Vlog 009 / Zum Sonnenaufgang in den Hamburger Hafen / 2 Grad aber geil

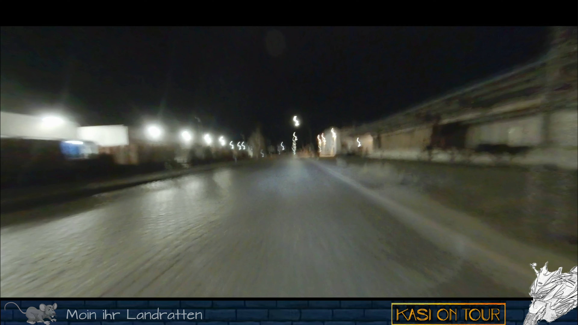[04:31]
Da muss ich gleich mal auf die App gucken. Es gibt ja mittlerweile für alles eine App. Und da kann ich dann mal genau nachgucken. Also die Federhörung beim Honda Forza ist ja wirklich gut. Aber bei diesen Strecken hier. Kommt er auch echt an seine Grenzen.